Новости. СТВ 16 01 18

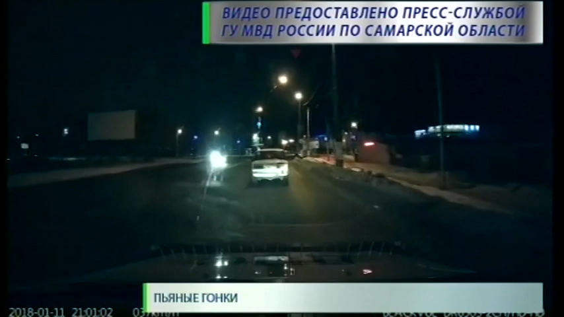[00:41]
севших за руль в состоянии опьянения. В Сызрани общественники заметили ВАЗовскую шестерку, водитель которой вел себя подозрительно. Уже через несколько минут к преследованию подключились полицейские. Требования стражей правопорядка остановиться водитель проигнорировал. Чуть позже в одном из дворов нарушитель не справился с управлением.